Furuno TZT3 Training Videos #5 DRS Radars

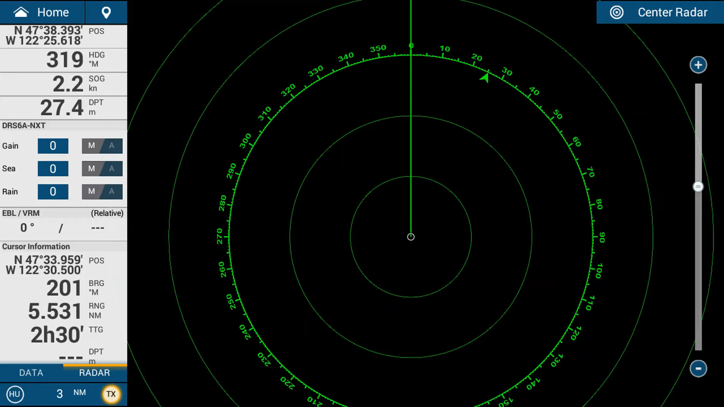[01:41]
So we tap on TX and the radar will start spinning and start transmitting instantly. The DRS radars are a solid state Doppler type radar so there's no warm-up times really they are a solid state they don't require a magnetron they simply just transmit when you're ready to go. So here we have a radar an echo it is the orange type blobs that are around the boat the boat is in the center of the screen in the middle of these rings and the boat is facing up basically.
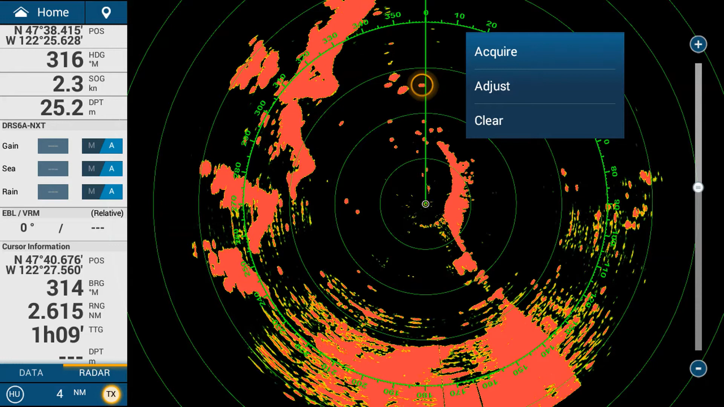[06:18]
are two ways the first way is you simply tap on an object so i'm tapping my finger on the object and i can get a range and bearing of that object so i tap
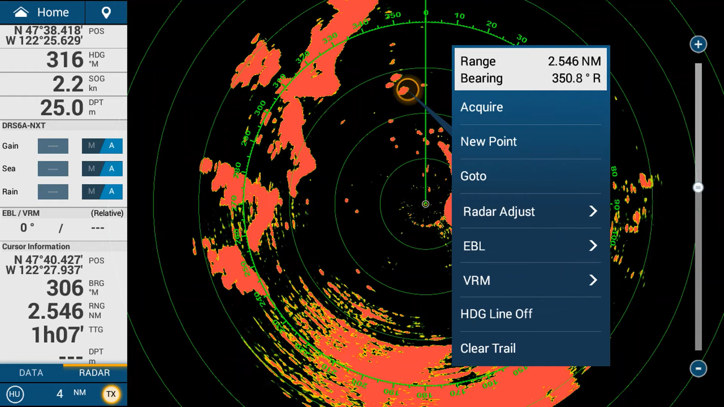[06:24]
my finger on the object and you can see range and bearing another way is if i have a mouse or a trackball or a joystick a furuna mcu joystick you can use the cursor like i am at the moment and you can move your cursor anywhere and you'll see on the bottom left of the nav data display i have cursor information so wherever i put my cursor you can see a position lat long a bearing a range and time to go at your current speed to get to that object
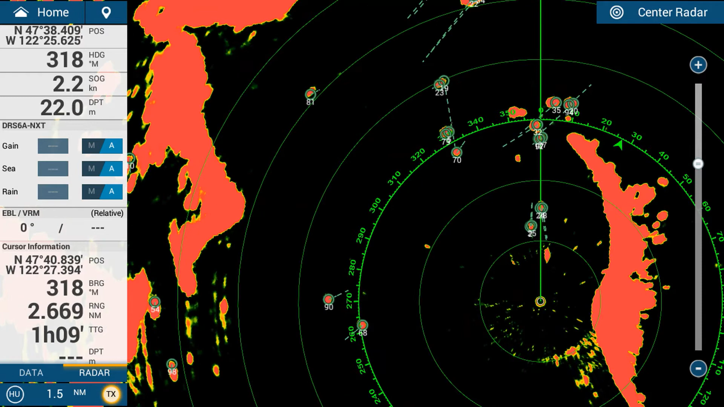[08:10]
quicker and they have got vectors that are extended longer so the faster the object is moving the longer its vector will be as opposed to say number 81 here which is moving slowly you can see that it is not moving very much at all and it's got a shorter much shorter vector if you want to investigate the target even deeper you can tap on that target and
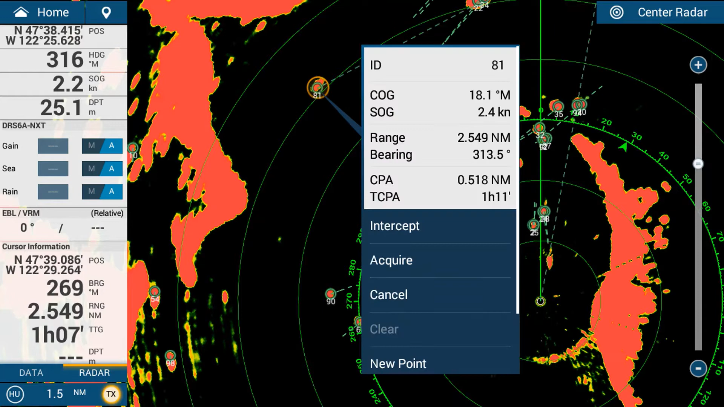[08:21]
you can go in down to info and the info will give you its id its course its speed its heading its current uh closest point of approach and its time to closest point of
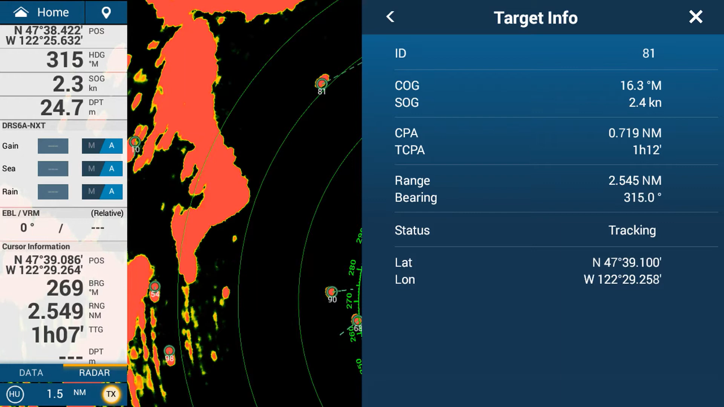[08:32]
approach range and bearing and if it's tracking and it's latin long so that's your your basic arpa tracking there is some further arpa tracking with auto arpa tracking so using the doppler and that means that if a target is moving towards you it'll automatically start to track it but i'll go through that in a different section of this video the next is tll so target latitude longitude so if you wanted to drop a waypoint on a specific target
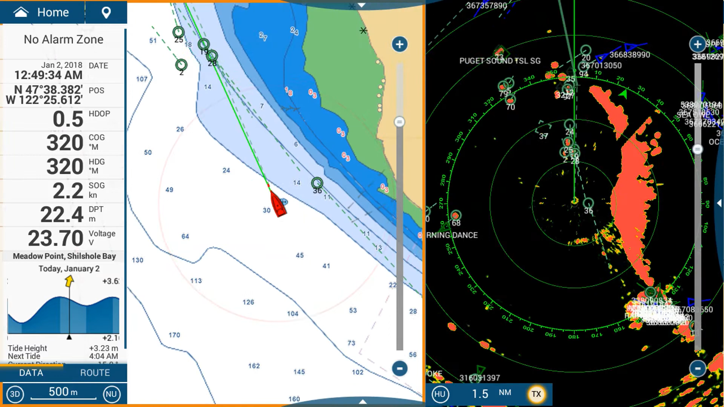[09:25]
i can tap on an object and go new point which is down the bottom of the menu
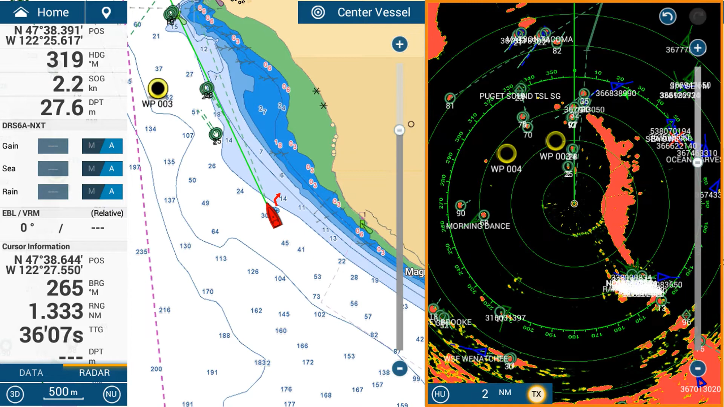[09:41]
that new point sorry and i've got waypoint 004 which is now over on this side here so tll is a target latitude and longitude and it allows you to map out certain targets if you needed to so say if it was a a tree sticking out of the water that's always there you could mark it with the radar and you can mark on that spot and
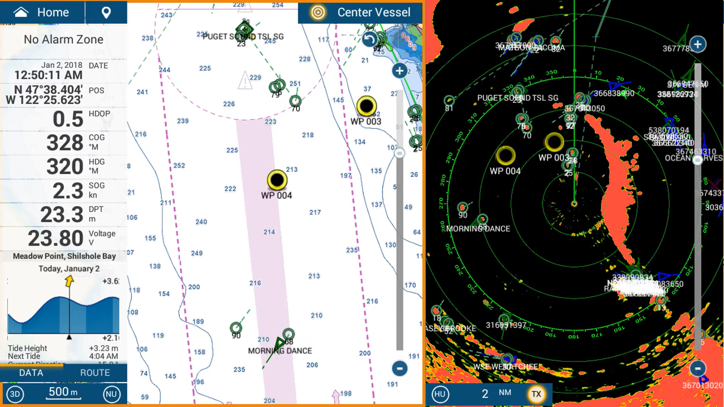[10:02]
put a certain name an icon and mark it as a as a danger or something like that and back
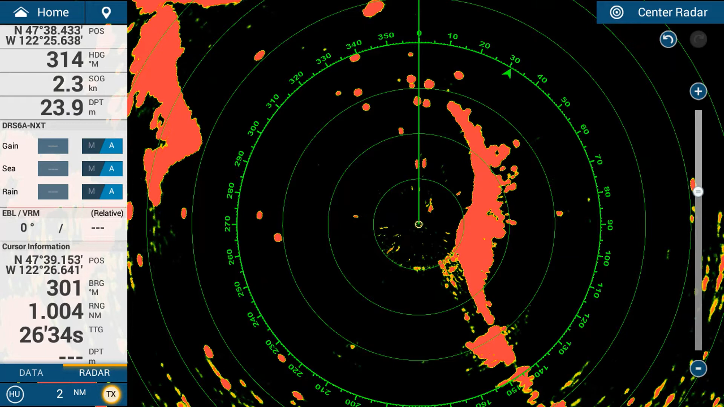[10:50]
have a range and and a bearing line to those objects to do that on the nav data pane on the left hand side i've got a section that says ebl vrm and i tap on that and now i can extend out this ebl so you can see the green dotted line that's moving around simply dragging up and down to move it and i can target onto that target there or i can tap on the individual target so i'm simply just tapping on these targets and it gives me the the bearing line straight to it and once i've got my bearing i go nbl and end ebl and now i want a variable range marker so i tap on the vrm section once again i can rotate it out